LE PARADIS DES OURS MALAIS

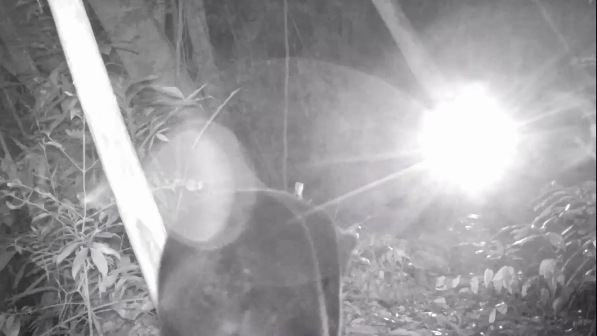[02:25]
Et regardez, il y a même un d'entre eux qui a essayé de défaire la caméra.